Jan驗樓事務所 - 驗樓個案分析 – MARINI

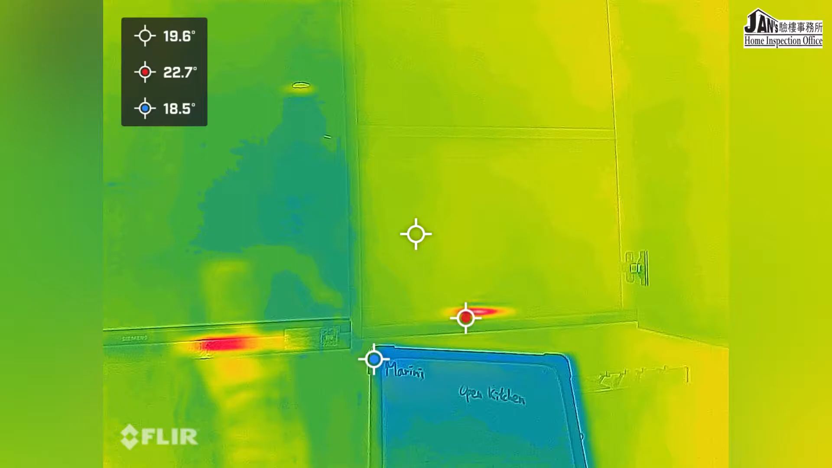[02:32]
來到紅外線熱成像全屋素描物料溫度以顏色表示紅色為高溫大藍色為低溫大
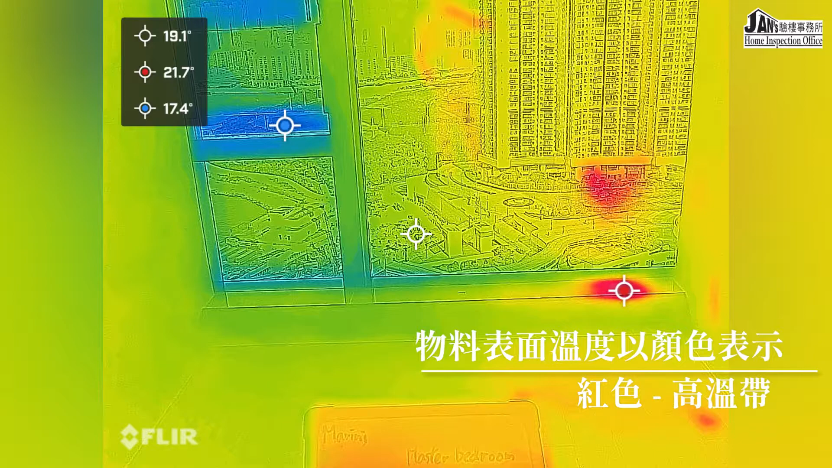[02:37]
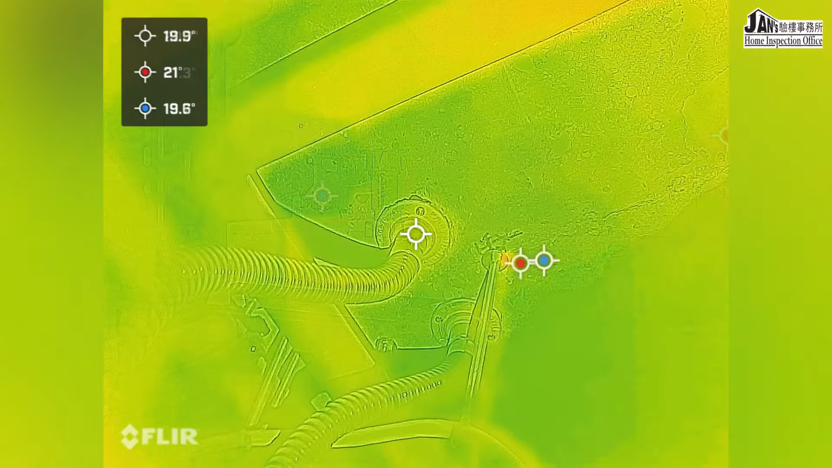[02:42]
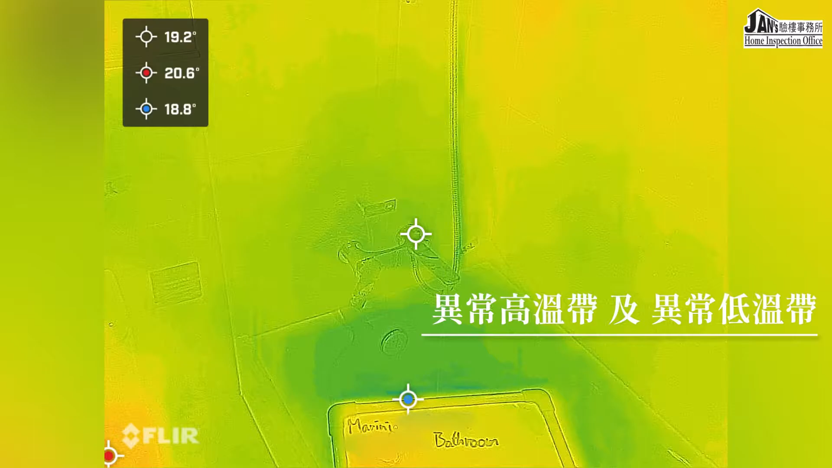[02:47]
如果出現異常高溫大或者異常低溫大就需要作進一步調查以確定是否有滲漏
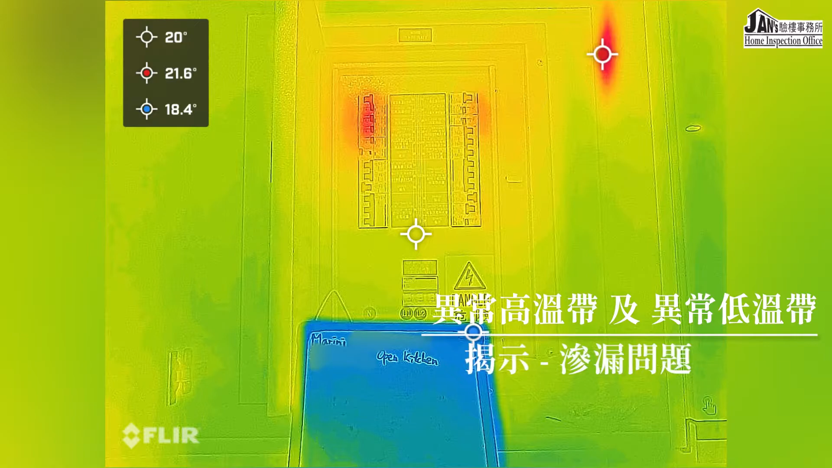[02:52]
問題結構性缺陷或者電力設備過熱等情況